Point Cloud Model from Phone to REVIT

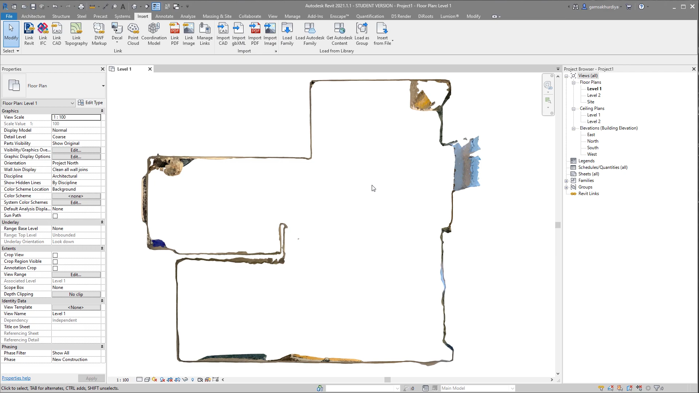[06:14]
How I understand. Let me go to the 3d. And here is the as you can see point cloud model.
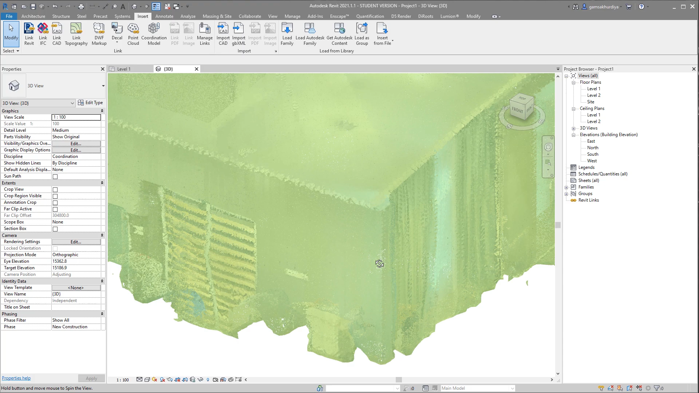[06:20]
As you can see Revit not even the lagging when you're rotating or when you're selecting that.
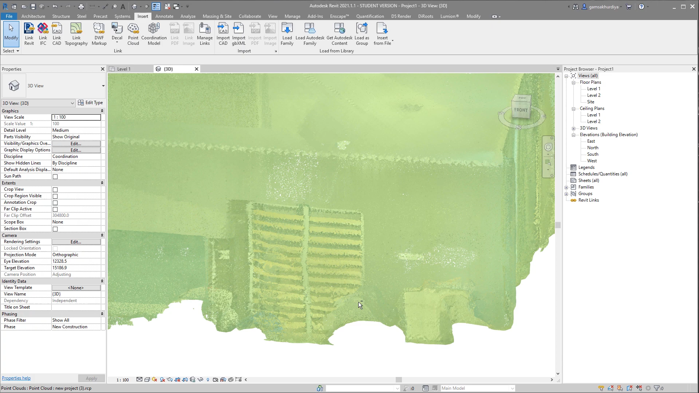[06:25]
If you know if you will create like that FBX
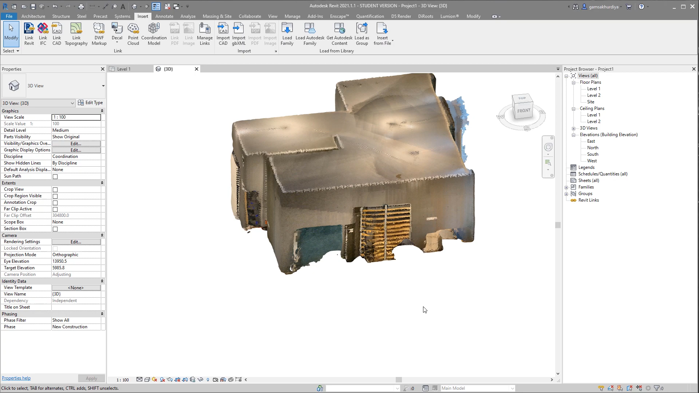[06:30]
model and you will try to somehow transfer to the Revit it will be lagging. But the point cloud is not. So this is the reason you can work with the point cloud.
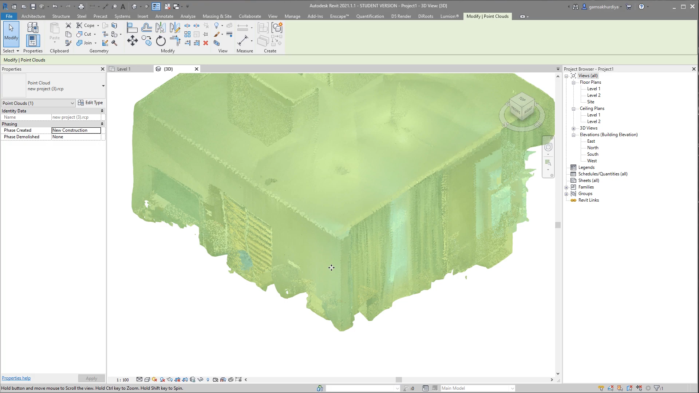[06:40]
For example you can go to the level one and you already can start to measure, create your walls and whatever you want.
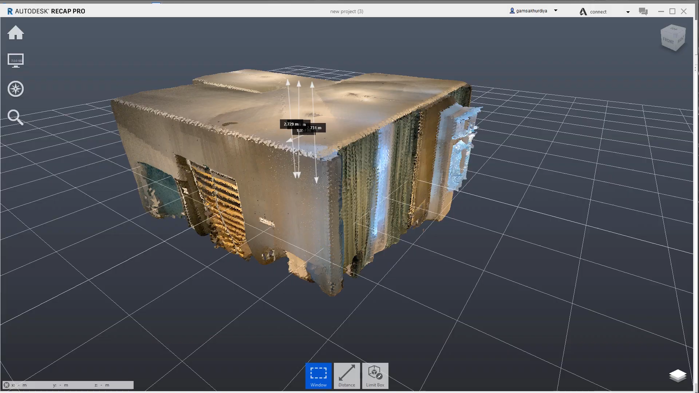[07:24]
Better to show you to inside in the recap.
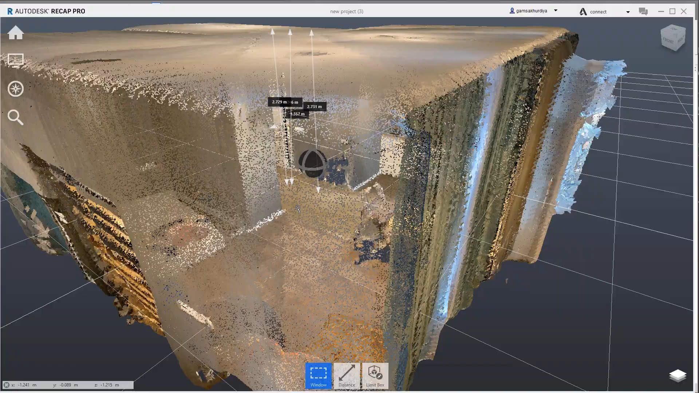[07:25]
For example you already forgot like distance between
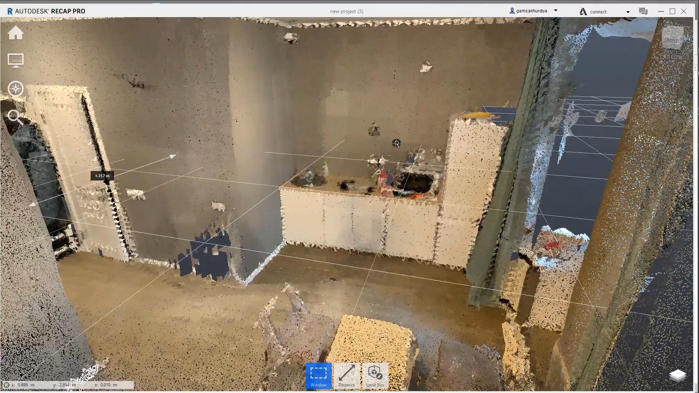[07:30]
I don't know between this wall and this wall and here you can really easily measure it.
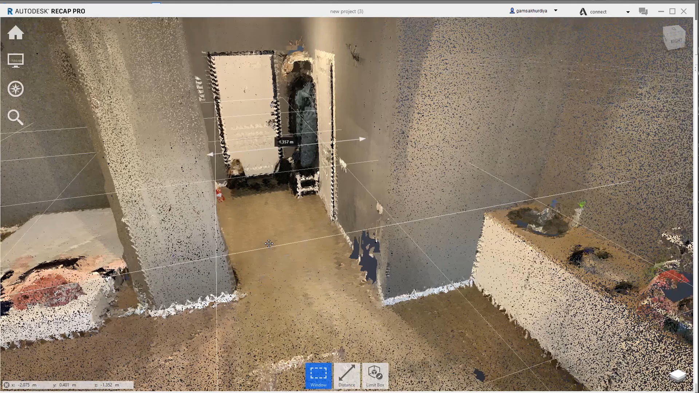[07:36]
Don't forget that you can create this kind of this model only from a new iphone and from the new ipad because they have lidar. If you don't know what is that lidar I have the video about that and you can find it below the video in the link
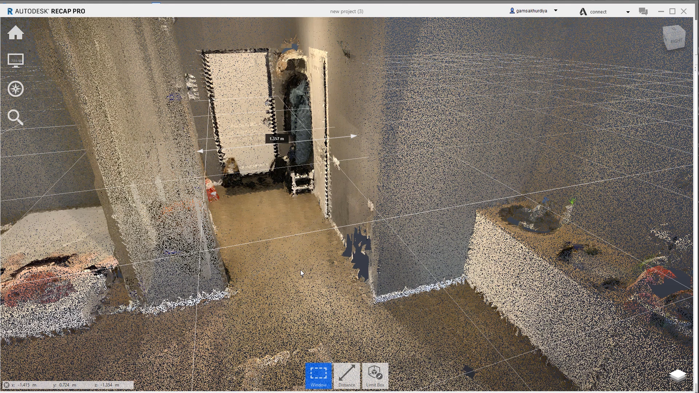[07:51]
and if you just watch it and you will understand clearly what is that lidar and how it's working.